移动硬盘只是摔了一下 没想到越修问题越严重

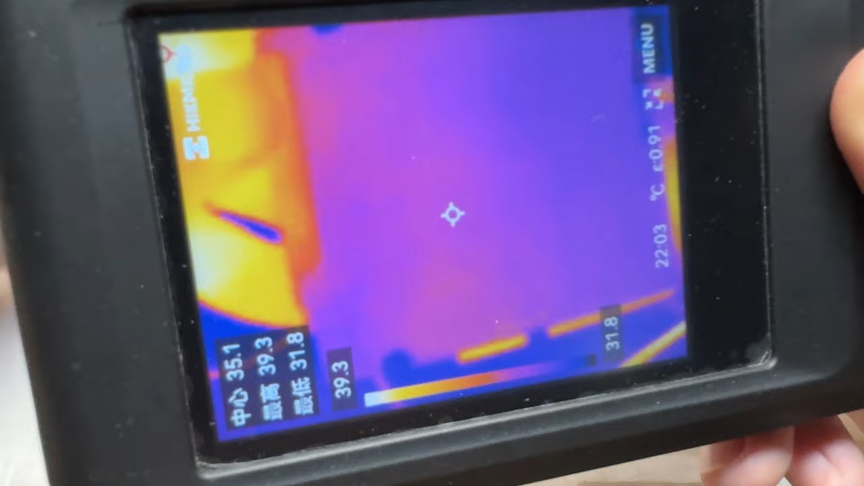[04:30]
On screen: spot 35.1°C, max 39.3°C, min 31.8°C
主板上看好像并没有非常明显的发热点翻过来看一下
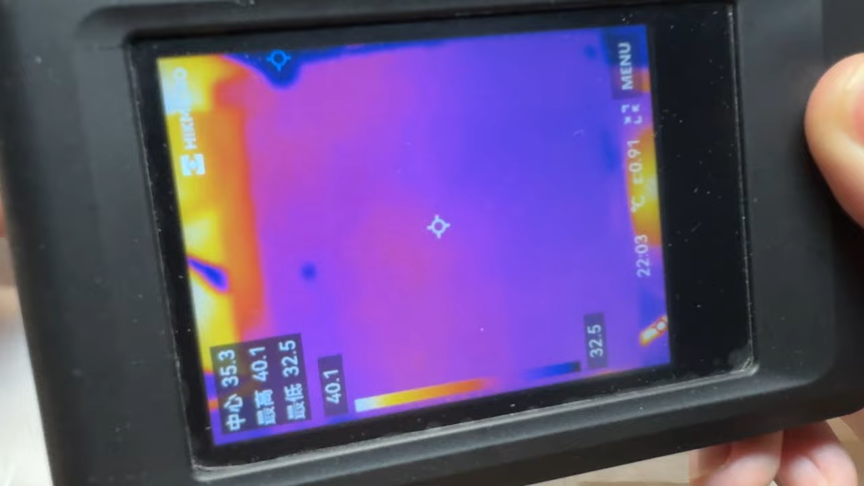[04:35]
反面也没找到啊有可能是这一个电压太低烧不出来我们再把这一个电压给它调高一下
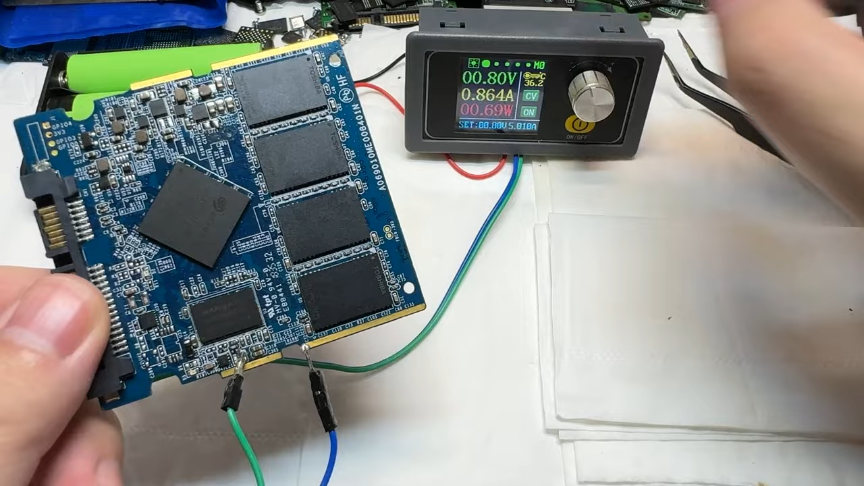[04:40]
这一个是缓存的供电我们给它调到1.3V直接达到2A了可以看到中间这里在发烫
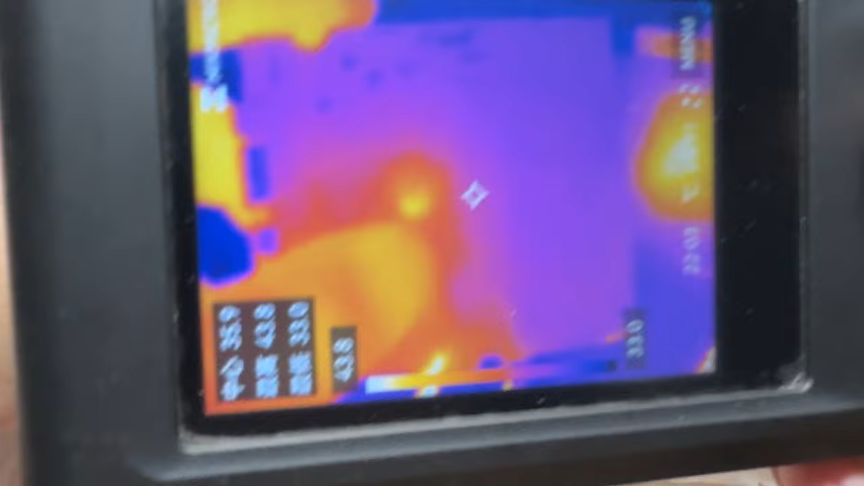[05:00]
这个恰好是主控啊咱们把这个主控也给它干掉
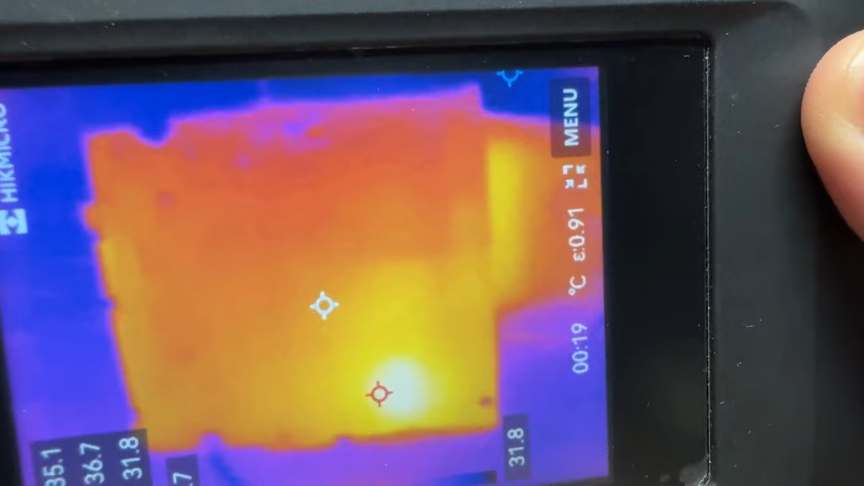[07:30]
它颗粒的右下角这里是在发烫的右下角已经变成一个红太阳了之前我那些白白牺牲掉的主控现在终于找到了罪亏祸首